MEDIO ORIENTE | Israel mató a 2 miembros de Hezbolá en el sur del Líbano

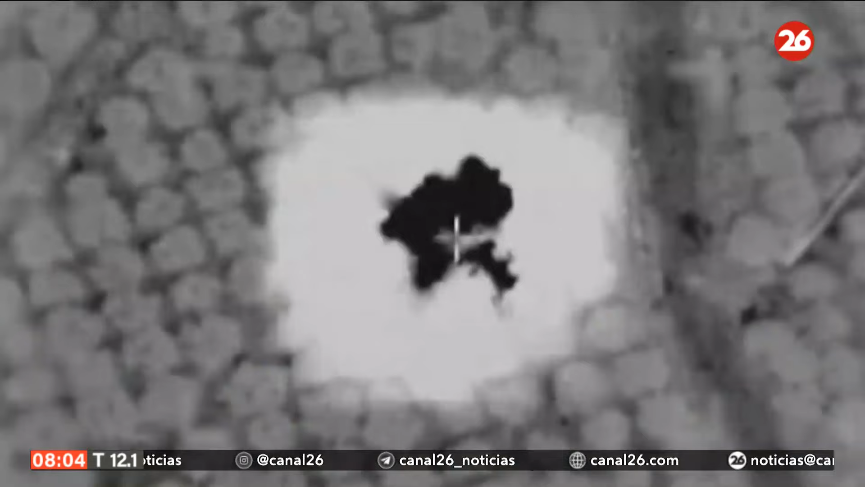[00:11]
Dos miembros de Hezbollah murieron este viernes tras el bombardeo de un dron israelí sobre la localidad de Nakoura, en el sur del Líbano,
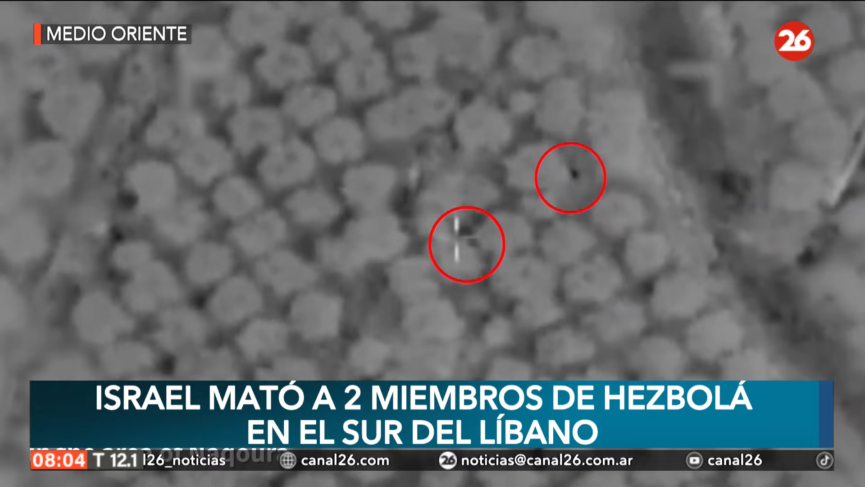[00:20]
en medio de la peor escalada en la zona desde 2006. Y mientras Israel está a la expectativa de un posible ataque a gran escala por parte del grupo chií libanés.
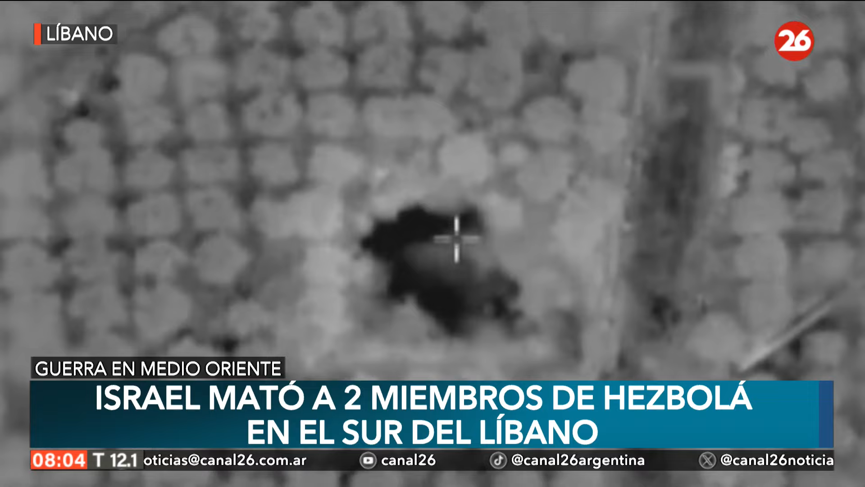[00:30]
Dos terroristas de Hezbollah fueron identificados saliendo de una estructura militar perteneciente a la organización terrorista en el área de Nakoura. Poco después, la Fuerza Aérea los eliminó, esto es lo que indicaba el ejército israelí, en un comunicado.